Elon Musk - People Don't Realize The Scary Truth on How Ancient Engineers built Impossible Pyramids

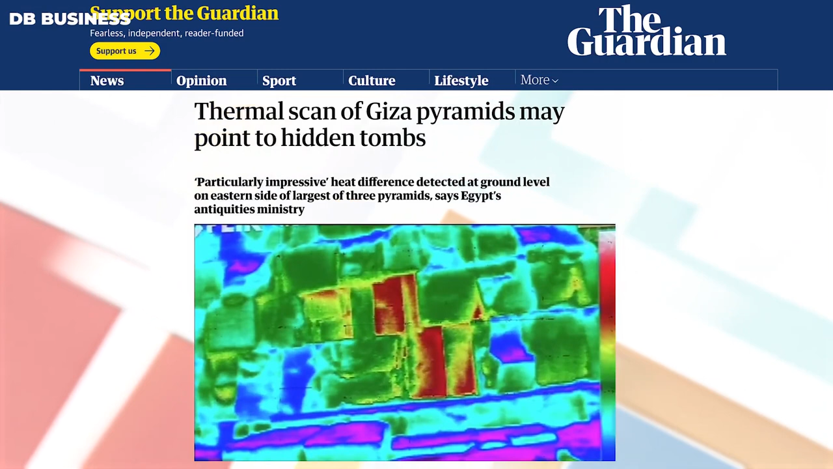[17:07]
Officials have announced that anomalies have been discovered within Egypt's Khufu pyramid only two weeks into a thermal scanning project aimed at uncovering the mysteries of the famous Pharaonic monument, including the possibility of concealed burial chambers.
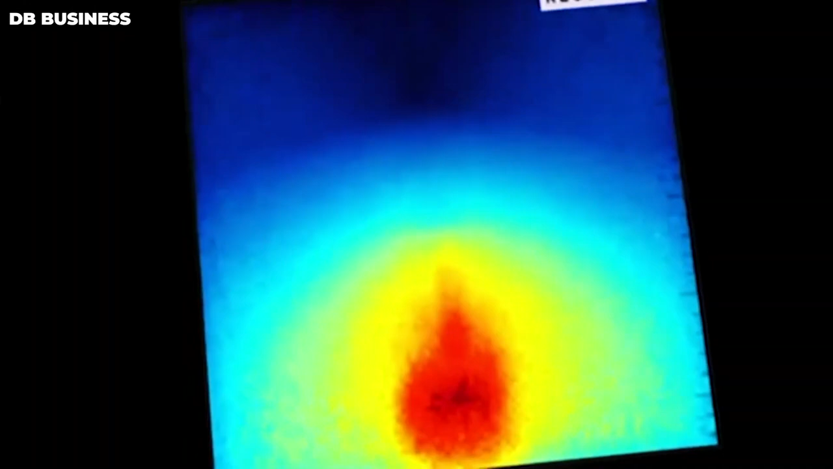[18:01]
Heat anomalies are often indicative of structural features that are hidden beneath or beyond the surface being scanned because empty spaces do not retain heat as efficiently as rock or soil. These anomalies could potentially indicate the
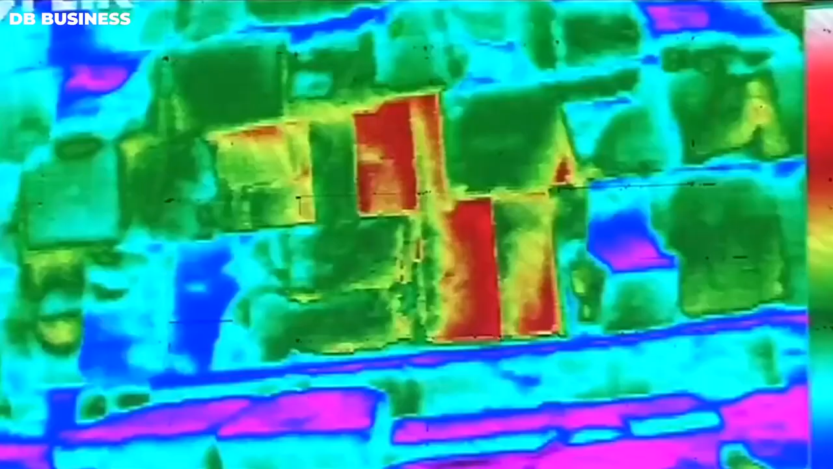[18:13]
presence of concealed chambers or passages at ancient sites.
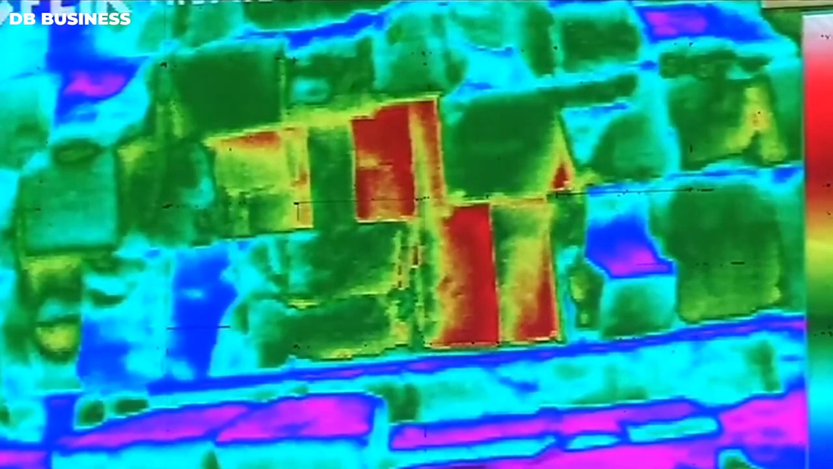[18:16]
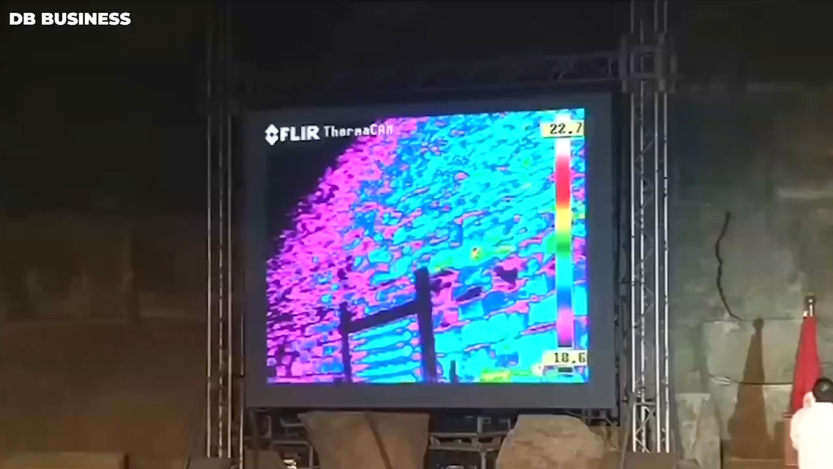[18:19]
However, it's also possible that the anomalies are due to more mundane differences in structure or composition,
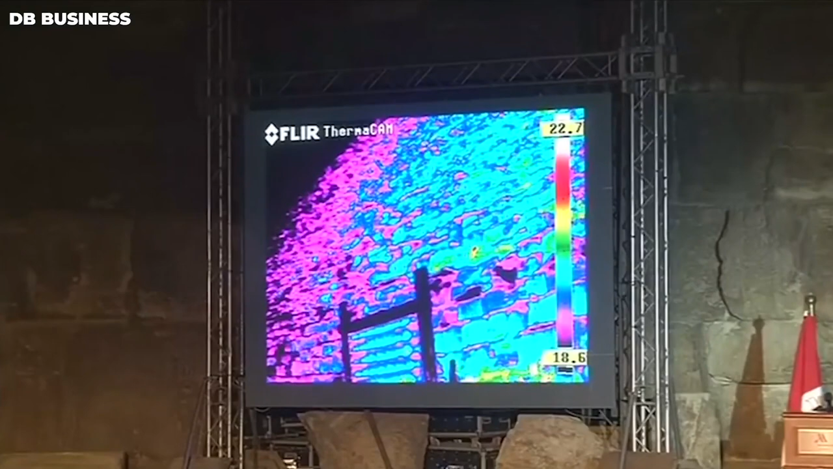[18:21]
such as cracks in the underlying rock.